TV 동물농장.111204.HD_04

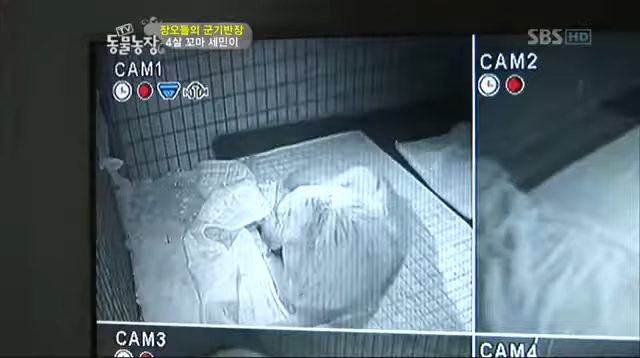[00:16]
만약의 사태를 대비하고 경이로운 탄생의 순간을 기록하기 위해 관찰 카메라를 설치. 몇 마리 났으면 좋겠어요?
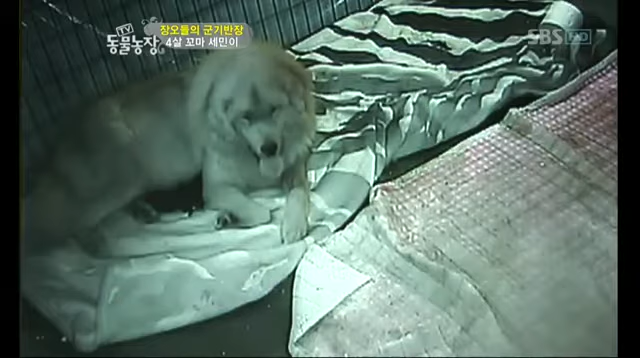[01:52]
양양이는 점점 지쳐가는 모습인데. 그래도 모정의 힘으로 끝까지 힘을 내주는 어미.
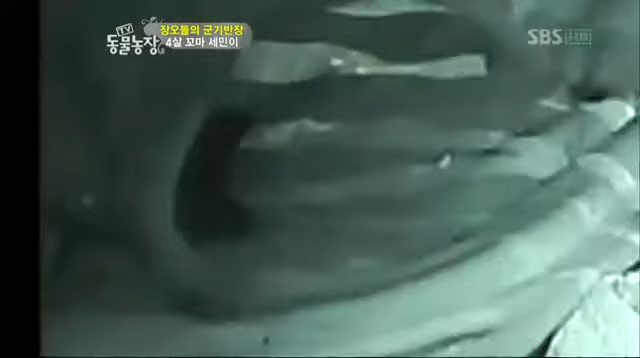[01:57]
초조한 기다림 속에 셋째까지 태어나.
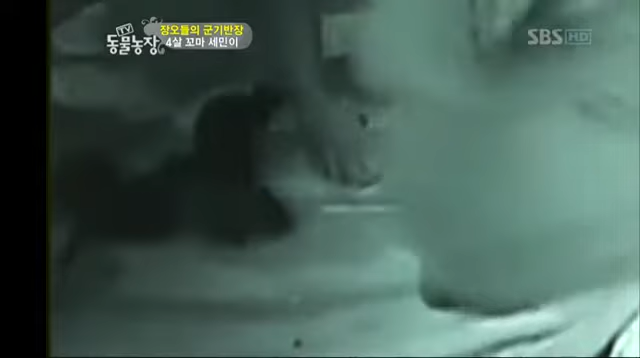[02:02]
진짜 힘들겠어요. 몇 시간에 걸쳐서. 무려 17시간에 걸쳐 새끼들의 경이로운 탄생은 이어졌다.